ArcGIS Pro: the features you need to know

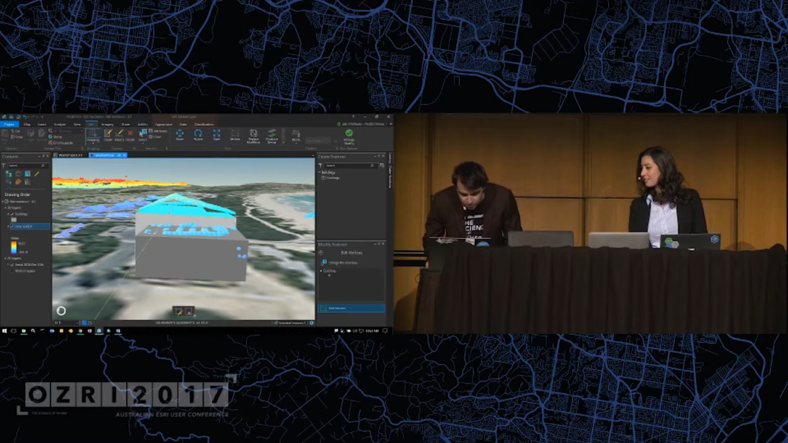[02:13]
intersecting it right down the middle of the ridge of the roof and then drag that up and snap it to the lidar. That's just one of the many new powerful features in 3D editing. What do you reckon?